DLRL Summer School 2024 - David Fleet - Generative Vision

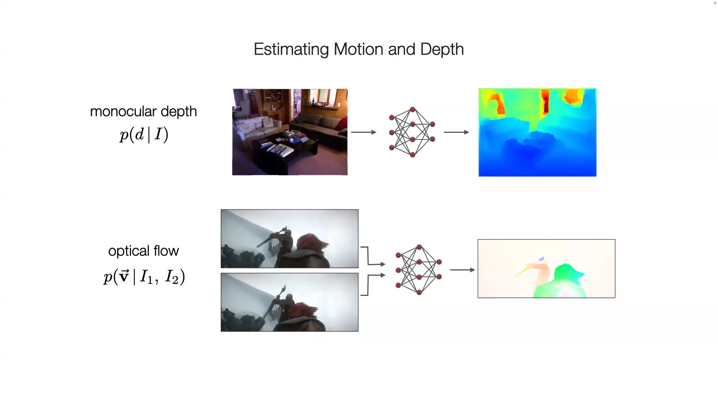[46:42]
one for depth estimation, where at every pixel, you want to know how far away the scene object is in that direction. And the other being optical flow, where we want to know for every pixel in one image, what's the corresponding pixel in the next frame of video. And, and I'm going to skip over a bunch of slides. So you have to, you have to excuse me, but, but what we found is that these, these models worked incredibly well.
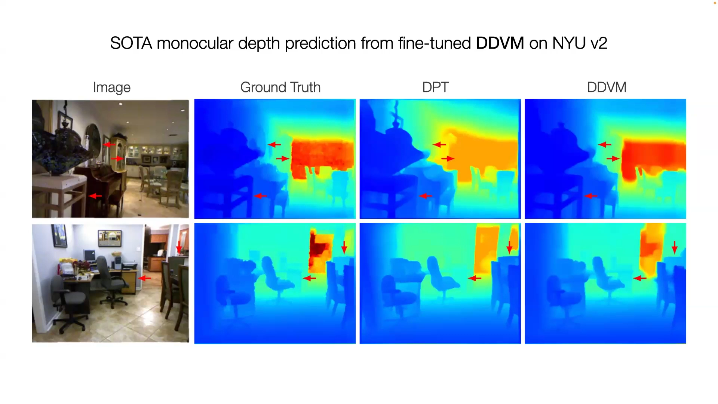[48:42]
algorithm, which, which works for indoor scenes, outdoor scenes, you just, you give it an RGB image, it gives you depth back. Okay. And so just, just to recap where we are, I'm not done. So I, you know, I, I think there's three bits that I've talked about at this point. One is that generative models are becoming good for generative data augmentation,